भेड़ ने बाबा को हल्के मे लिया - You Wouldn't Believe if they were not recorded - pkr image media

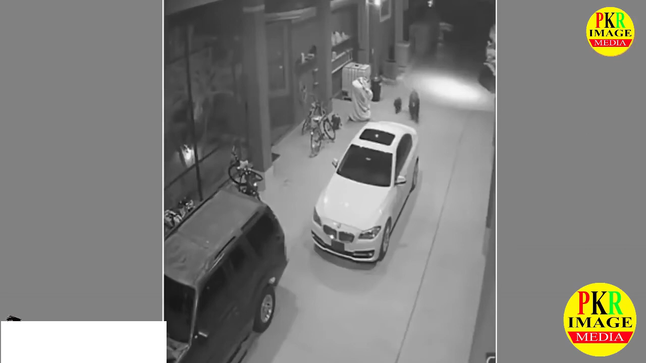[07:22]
मगर तभी अचानक यह बंदा अम्मिनी स्कूटर पर आ गया, और भालू को अपने सामने देखकर इसकी तो सटक गई। यह चल्दी से वहां से भाग निकला, और साथी साथ यह भालू और उसका बच्चा भी डर गया। जिम का भूत कईयों पर सवार होता है,